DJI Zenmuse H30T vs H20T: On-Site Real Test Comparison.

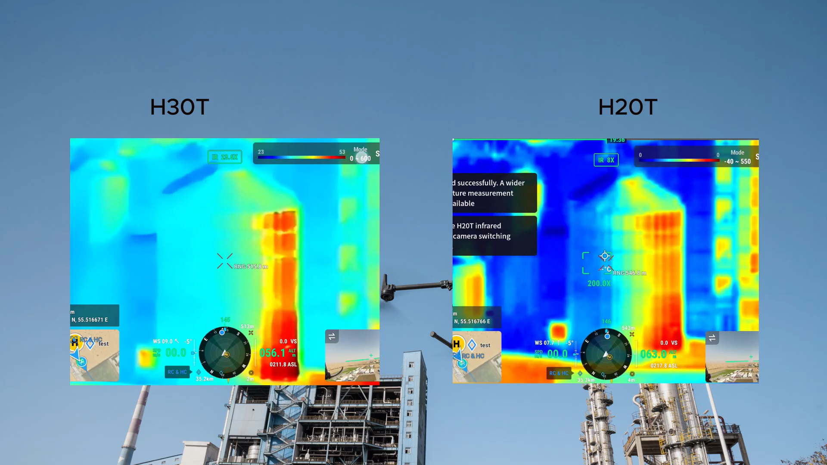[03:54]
crucial for wide range of applications from infrastructure inspections to search and rescue missions both the h20 and h30 t offer strong thermal imaging capabilities but as you can see the result the h30 t set itself apart with three specialized modes high gain low gain and high resolution mode high gain mode on the h30 t is designed to capture small temperature differences making it ideal for detailed inspection at closer ranges
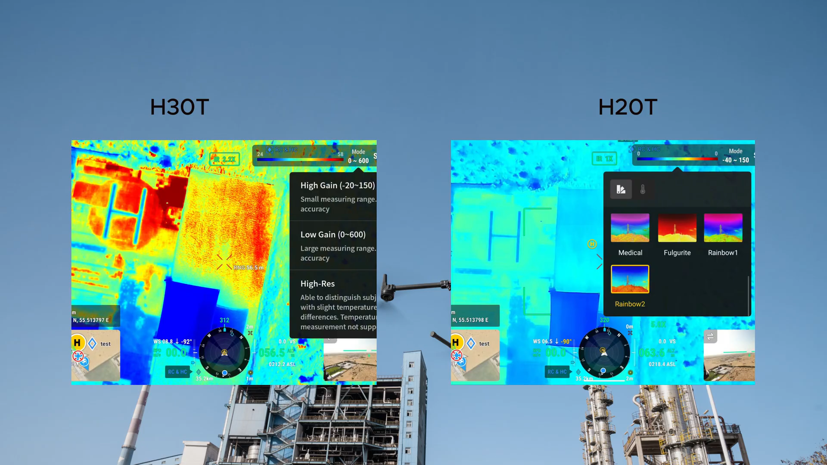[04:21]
in this mode the camera is highly sensitive to thermal variations perfect for tasks like detecting hot spots in electrical equipment
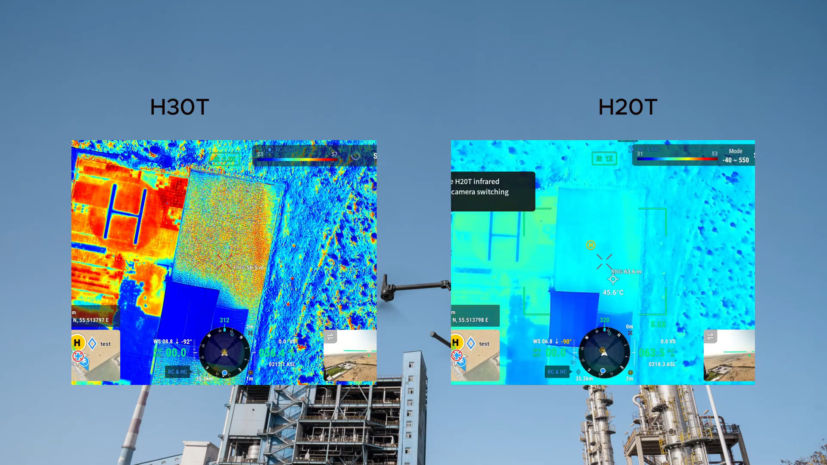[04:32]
inspecting insulation or monitoring critical infrastructure both the sensor have smart tracking features allowing us to track